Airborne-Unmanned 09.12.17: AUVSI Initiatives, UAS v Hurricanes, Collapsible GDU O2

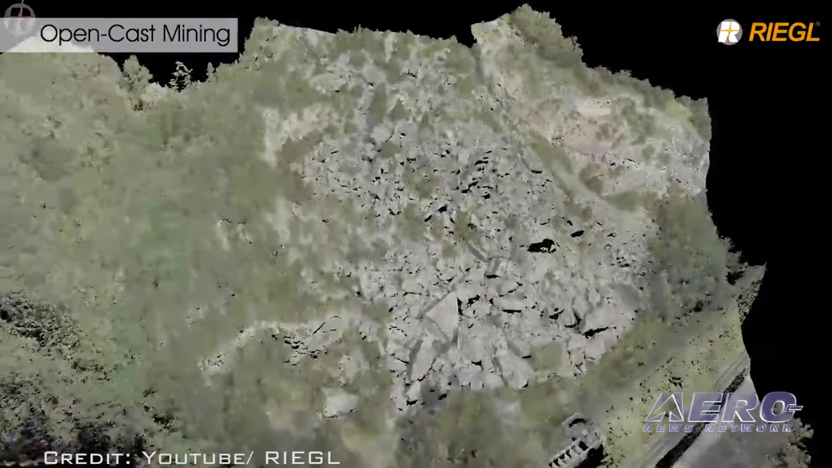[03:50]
The LiDAR device has a positional system that
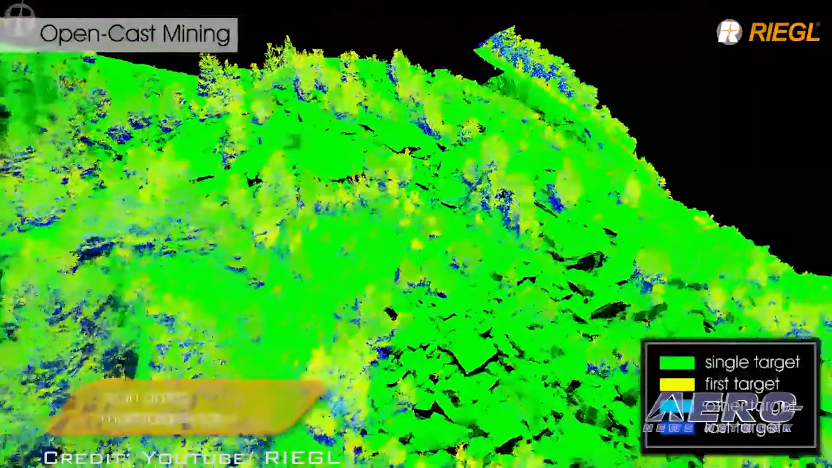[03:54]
doubles the efficiency by collecting data at higher altitude and improves data accuracy.